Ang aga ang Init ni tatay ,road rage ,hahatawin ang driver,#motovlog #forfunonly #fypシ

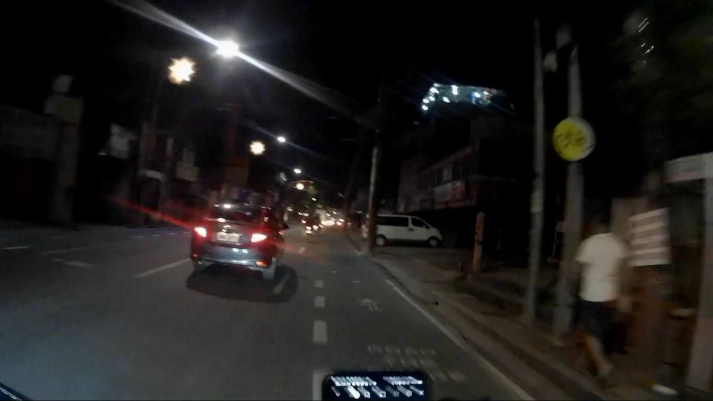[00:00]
Isang madaling araw, relax na relax akong nagdadrip ng aking motor sa kahabaan ng Padre Diego Sierra Abino sa Las Piñas
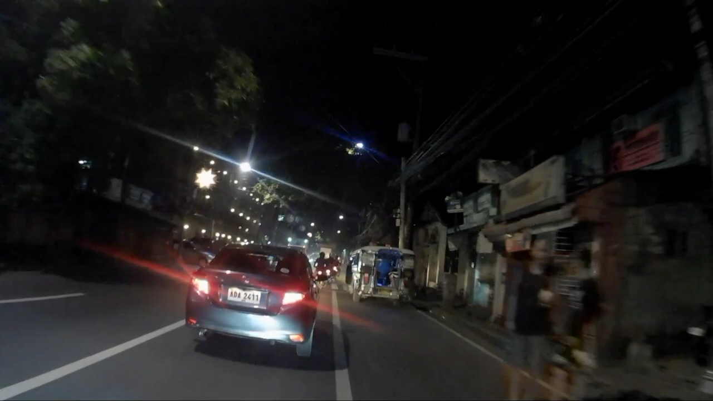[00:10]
Mayroong isang incidente na naganap sa unahan namin Panoorin nyo mabuti mga tol Diyan na, sa may unahan sa may pedestrian lane At ito ang mangyayari Ngayon po nag-traffic na
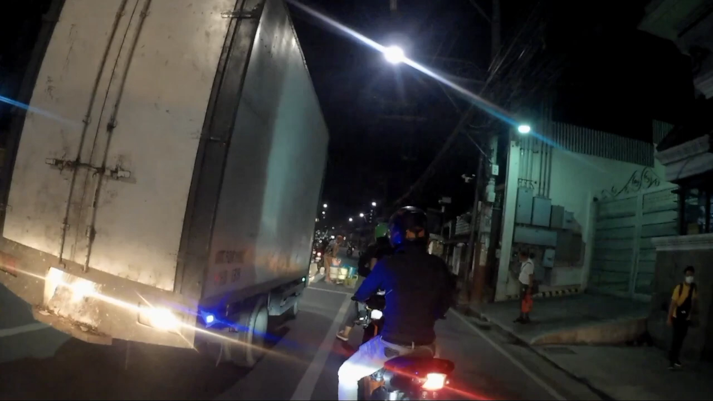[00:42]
Kapag nakita mo ang mangyayari Daladala ni tatay yung pamalo Mayroong hahatawin si tatay
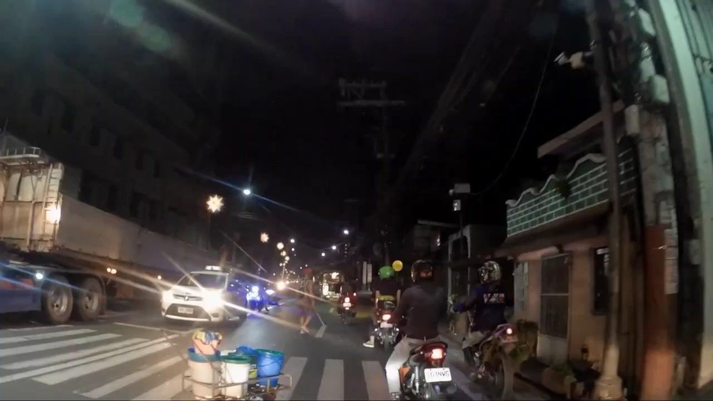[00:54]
Nasa hagi pala ng jeep Yung daladala niyang kariton